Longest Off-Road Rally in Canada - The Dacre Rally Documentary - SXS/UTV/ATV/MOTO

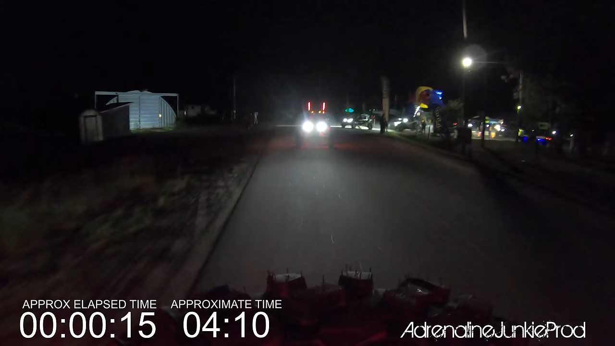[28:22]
All the Gold class side-by-sides are leaving the line. It's about 4:10 in the morning and we've got a long day ahead of us. Right here out of the line, you see a few guys thinking they're gonna pin it to win it. This isn't an event that you win in the first 2 minutes. First of all, this isn't a race.
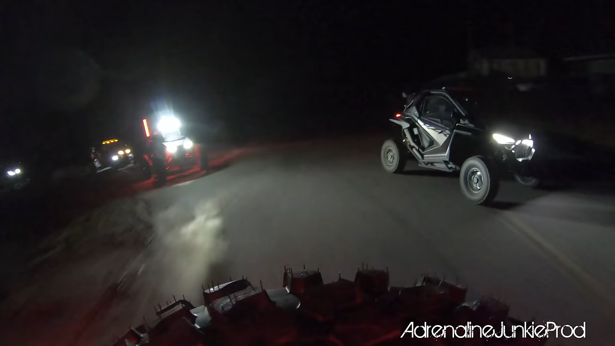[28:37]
It's a GPS guided rally. It's scored predominantly on GPS accuracy. The event organizer Lee was quite clear.
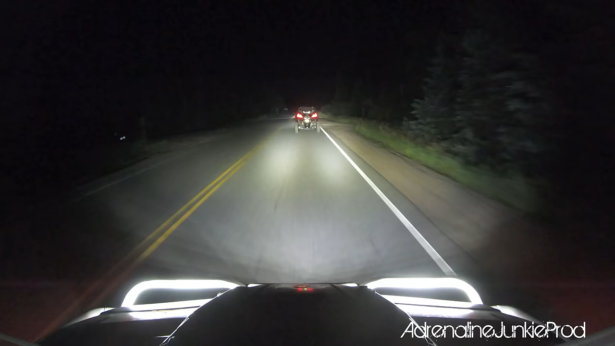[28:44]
Historically, those that focus on speed don't score well. The two guys that just passed us a moment ago now blew by the first trail.
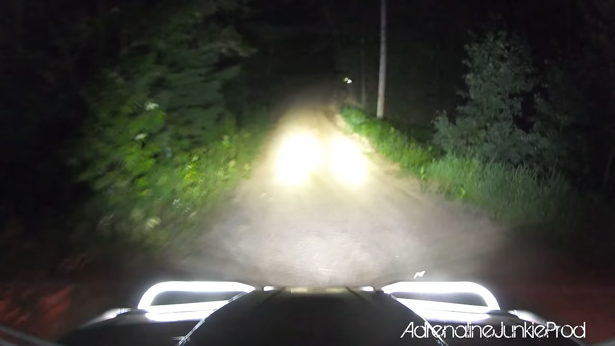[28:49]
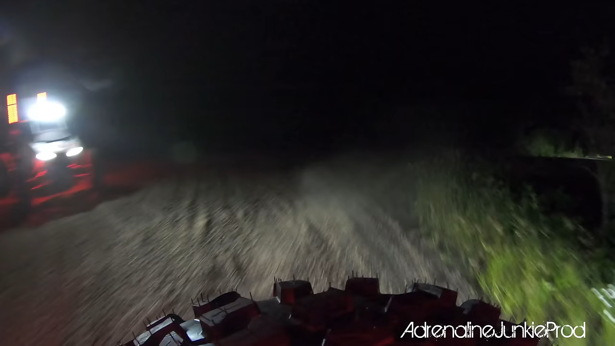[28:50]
So at least for now, they're gonna be stuck behind us. It's dark, we're pumped.
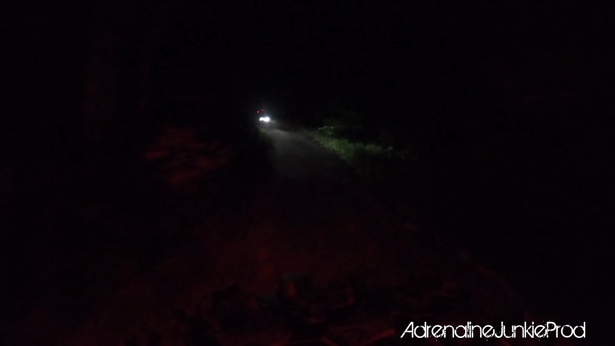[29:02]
Unfamiliar territory. This is going to be awesome.
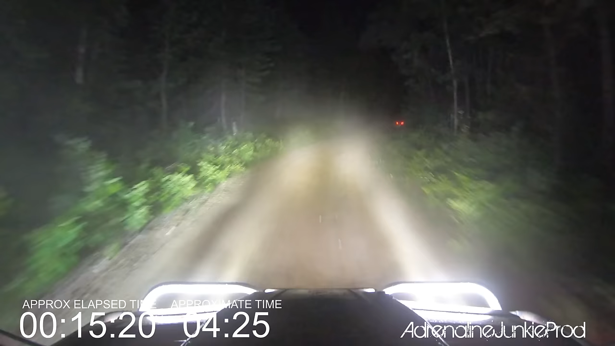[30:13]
Also, depending on the vehicle and class, only certain area of the trail system overlap.
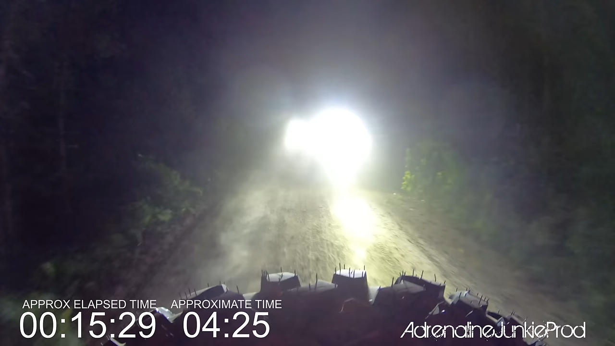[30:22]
With the fact that this isn't a race, there's no urgency to really get around these guys. A few minutes won't change anything.
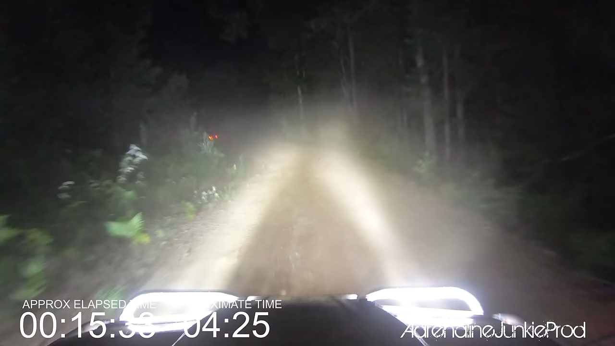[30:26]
But again, you see an aggressive driver behind us trying to push his way up the pack and pass us. Overdriving your machine early in an event like this is never a good strategic move. Also, when you take risks like this, you endanger those around you. If that machine hits us and breaks us, then it's ruined our day as well, even though we have nothing to do about it. Honestly, the smartest thing to do is just let him pass.
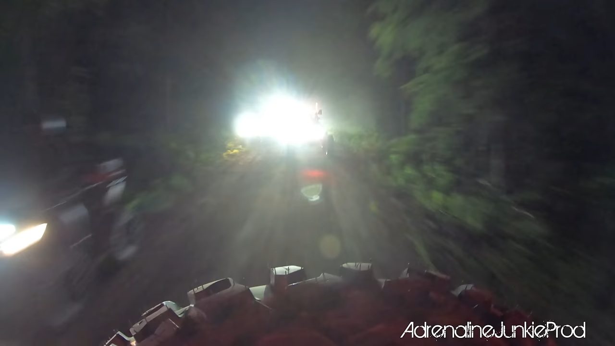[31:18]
My goal here is not to trash talk or put that driver down. I really personally have nothing against him, and a lot of these comments were made in the heat of the moment. But there's a proper way to do things, and out of respect for the other drivers, letting them pull over to the side and passing them at a reduced rate of speed is definitely the proper way to handle this.
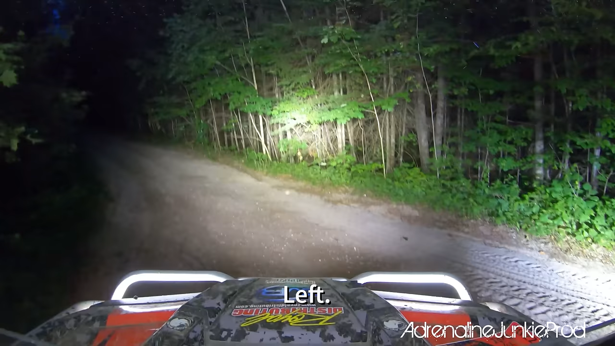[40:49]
As the Rally Connects team continues to sweep the trails, you can see some of the sections that we've already passed.
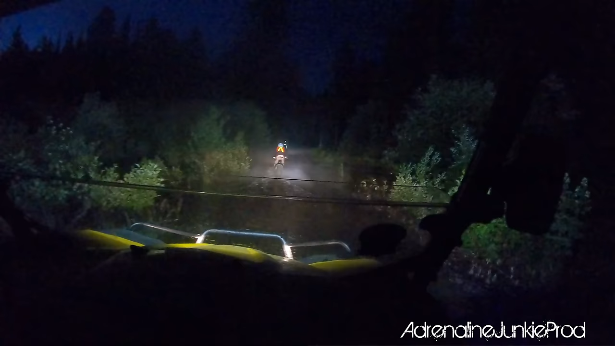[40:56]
Obviously, we're moving at a higher rate of speed than they are.
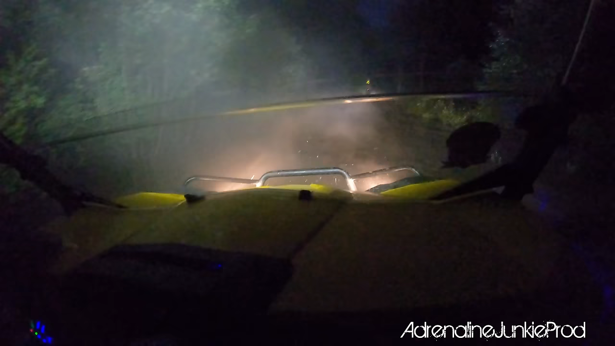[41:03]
What's important to remember, though, is the volunteers end up riding pretty much every inch of trail that the competitors touch during this event to make sure everyone's okay.